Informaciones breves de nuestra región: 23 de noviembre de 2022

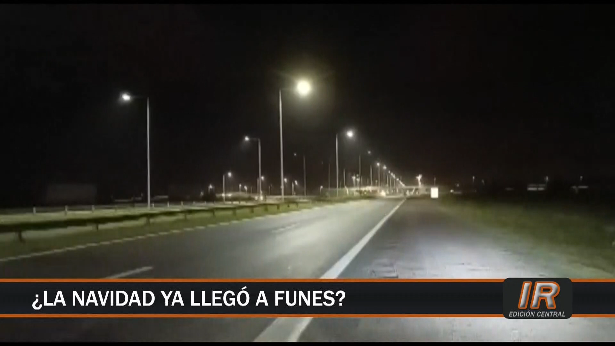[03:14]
Así como lo escuchan, ya van varios días Que el acceso a la ciudad por autopista se encuentra así Prendiendo y apagando la iluminación Vecinos nos enviaban este video que muestra Cómo titilan las luces y hacen referencia Sin lugar a dudas a la cercanía de la fiesta Se desconoce cuál es el desperfecto que tiene La iluminación de esta traza